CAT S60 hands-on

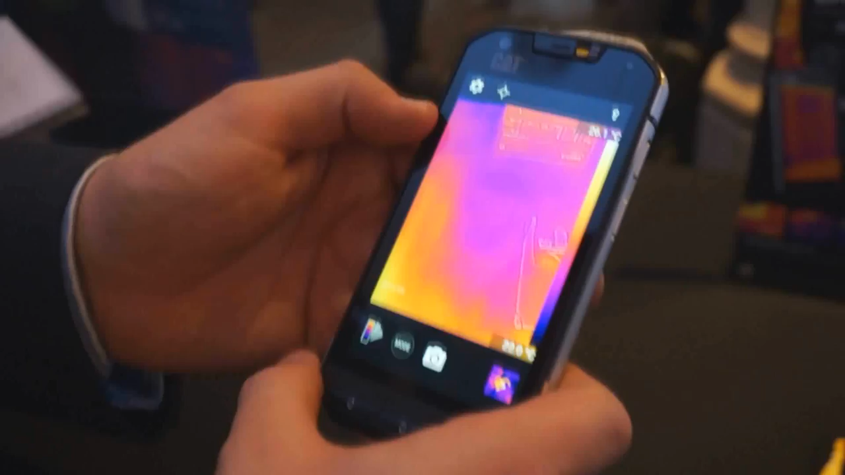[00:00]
So this is our new flagship in the Cat phone's range, the Cat S60.
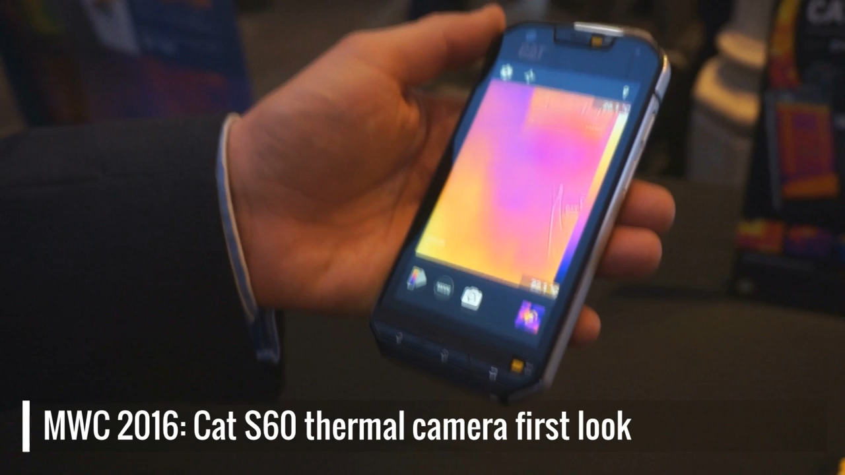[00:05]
What's really neat about this product is, aside from it being a great rugged handset, it's waterproof, it's dustproof, it's dropproof to 1.8 metres.
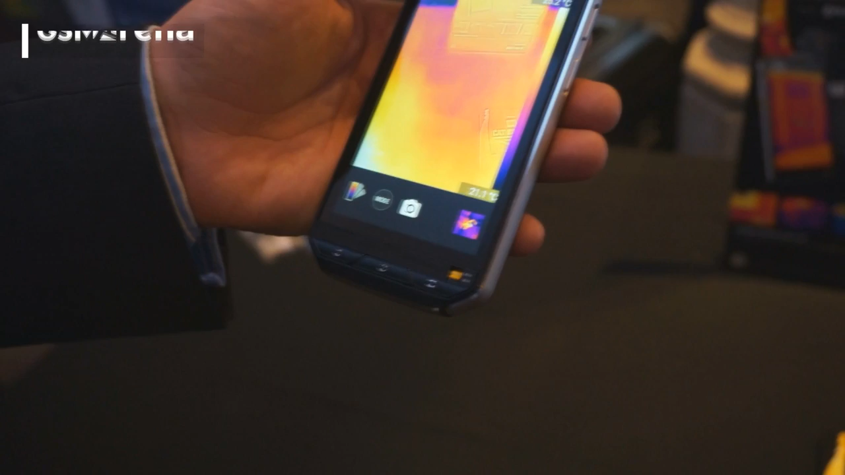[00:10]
Aside from all of that, we've added two great features.
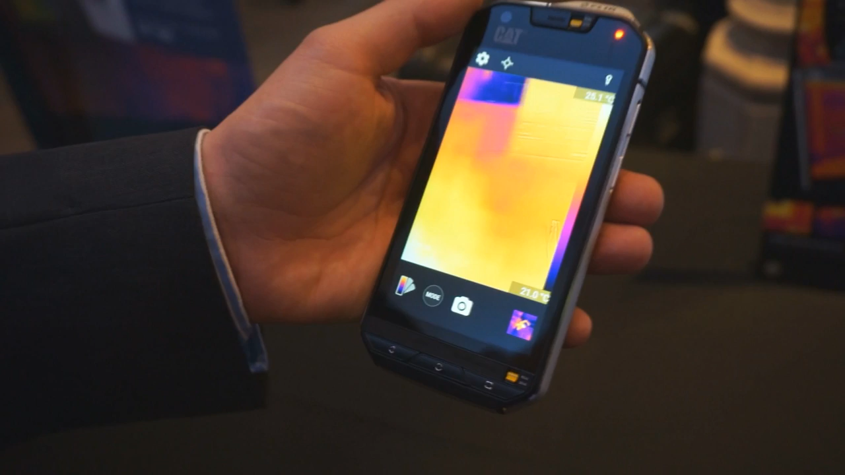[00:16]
Firstly, it's the most waterproof smartphone in the world, capable of going to depths of 5 metres for up to an hour.
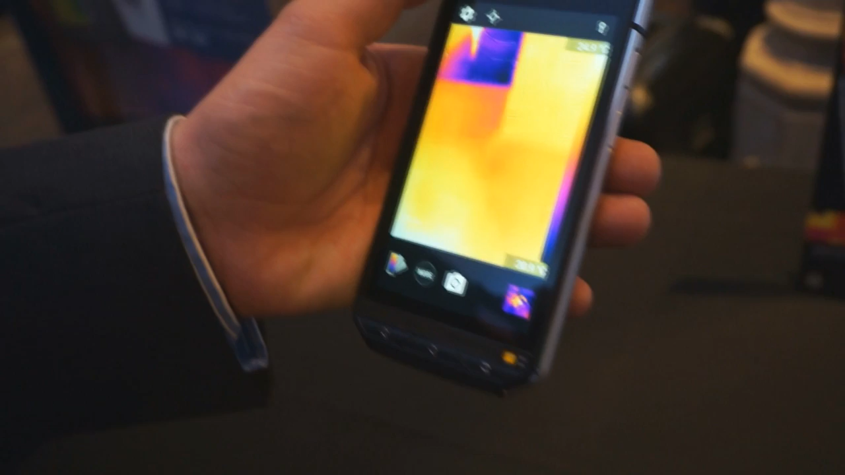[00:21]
But it's also the world's first smartphone with an integrated thermal imaging camera.
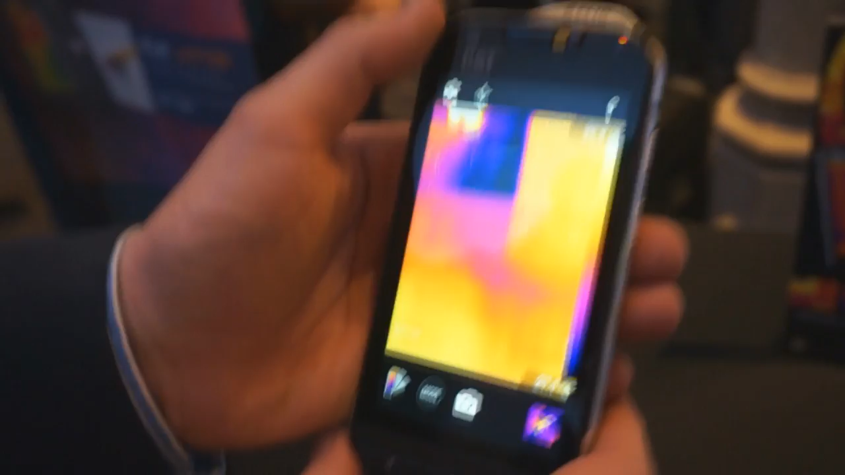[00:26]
And so that's what's on the display at the moment. And you can see, if I move around,
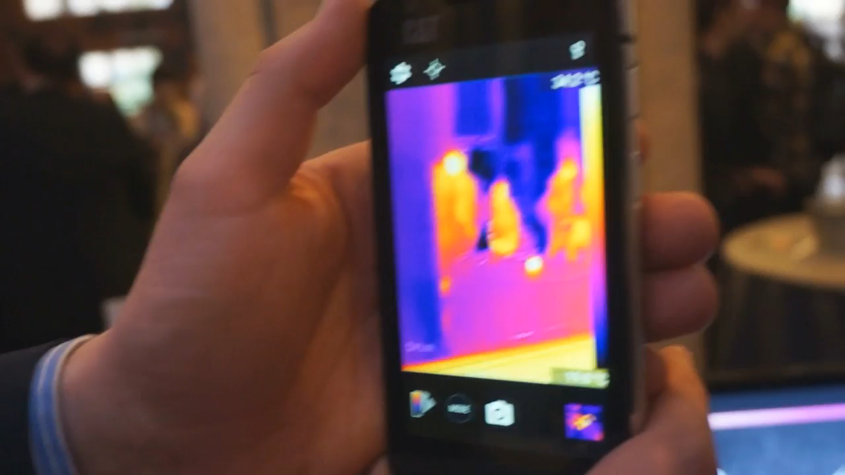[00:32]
you can see people glowing, you can see heat sources reading out.
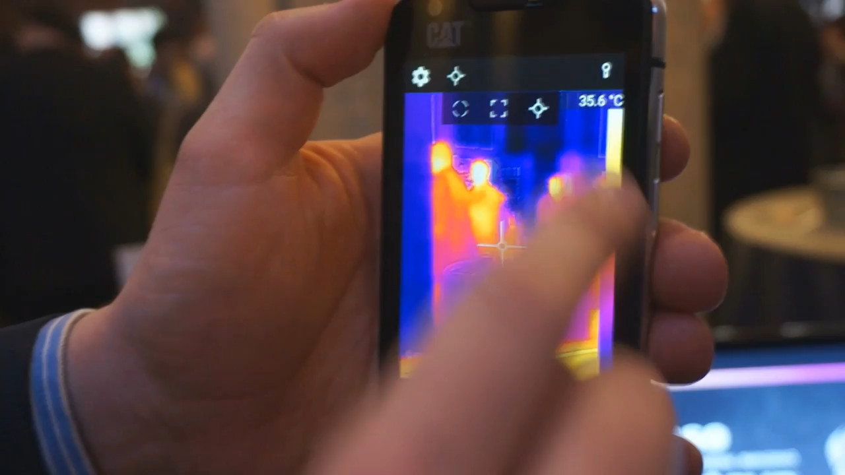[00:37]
On screen: spot 35.6°C
If I add a temperature meter, you can see the spot meter reading out the temperature on the screen of the device here.
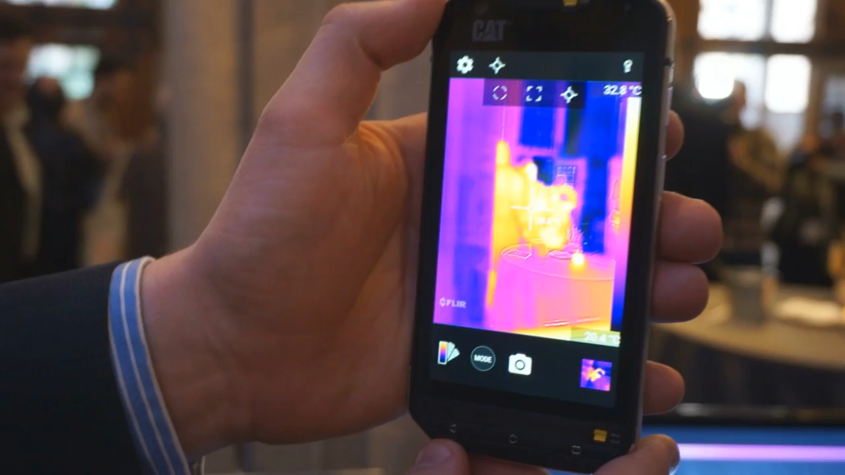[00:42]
And so what we've done is we've added a thermal camera right embedded into the device,
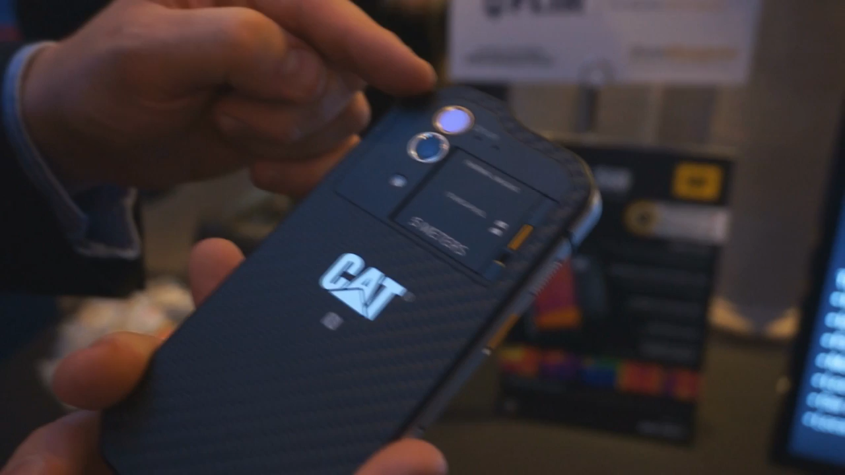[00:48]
alongside the conventional CMOS 30 megapixel camera.
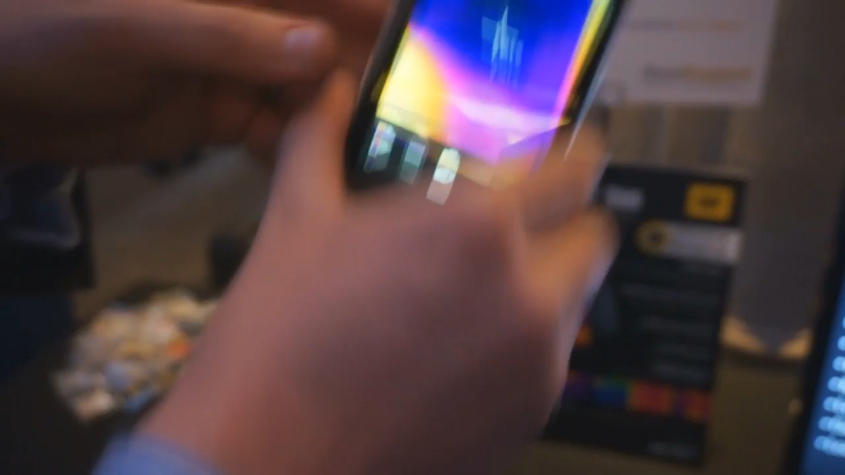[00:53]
And by combining them together with a technology from a vehicle called MSX,
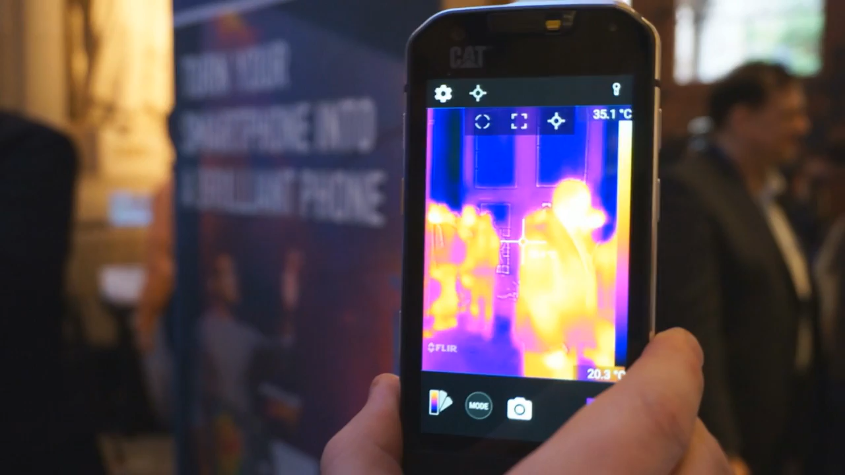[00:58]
On screen: scale top 35.1°C, scale bottom 20.3°C
which takes the edging detail off the standard camera and overlays it on top of the thermal image,
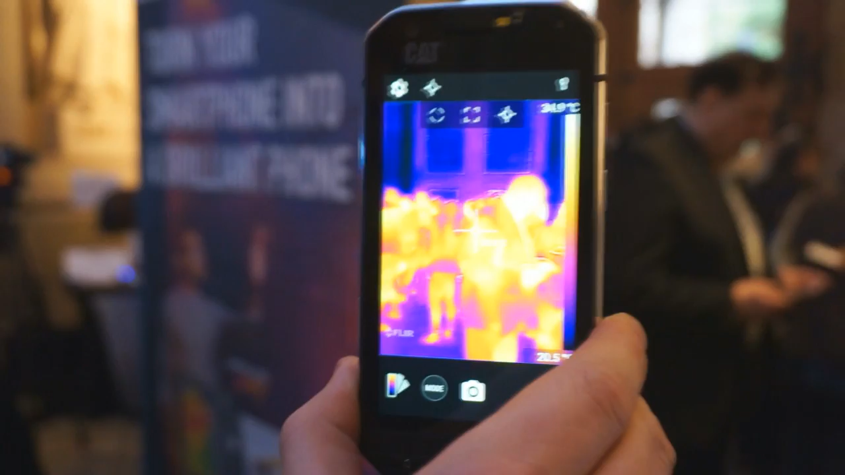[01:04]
you get a lot of detail and a lot of context of the thermal image that you're looking at. So a couple of neat things you can do, obviously you can see people here.
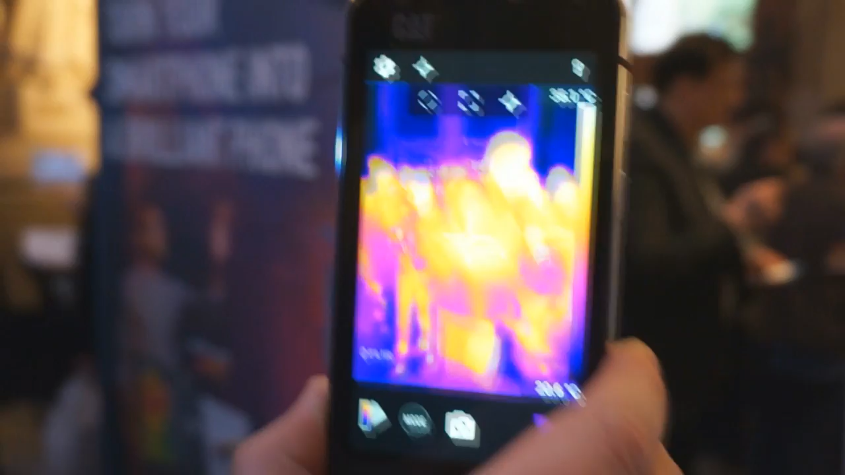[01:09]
If I look down at the table here and I put my hand down in front,
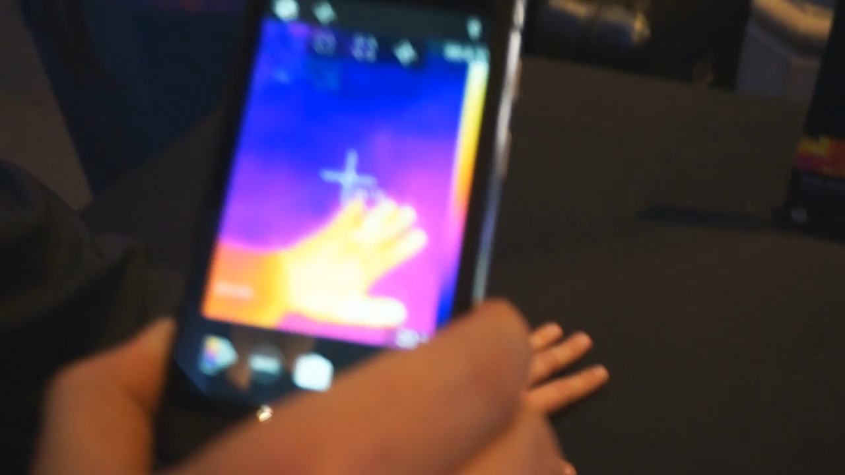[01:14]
you can see if I take my hand away,
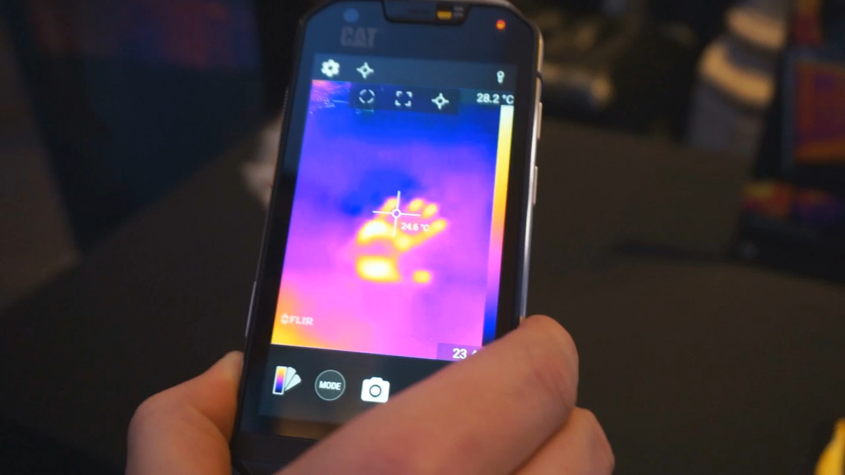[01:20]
On screen: scale top 28.2°C
you'll see the thermal transfer has heated up the cloth here just enough that it can detect a very small contrast
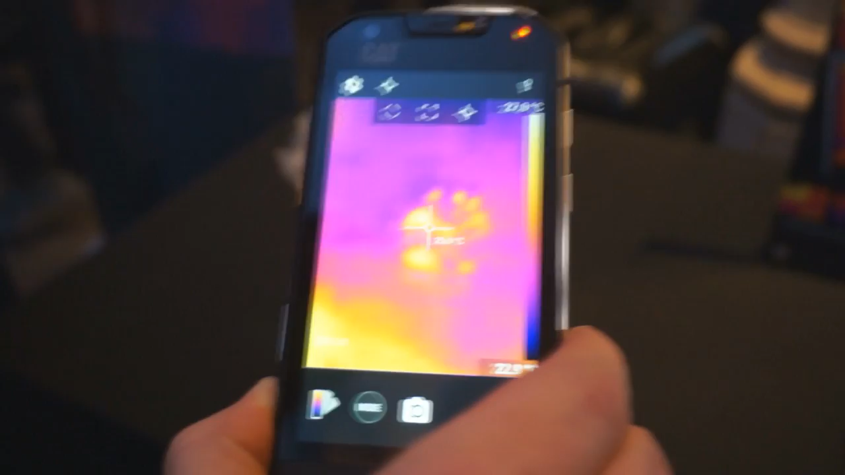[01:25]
in the temperature of the cloth that's surrounded and the temperature of the device here.
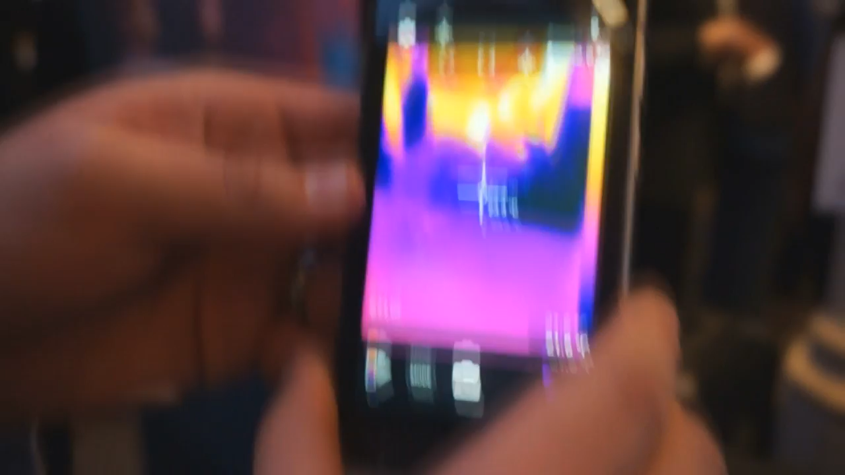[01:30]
And so this is a hugely powerful tool. You know, in the construction industry, you'll be able to spot missing insulation.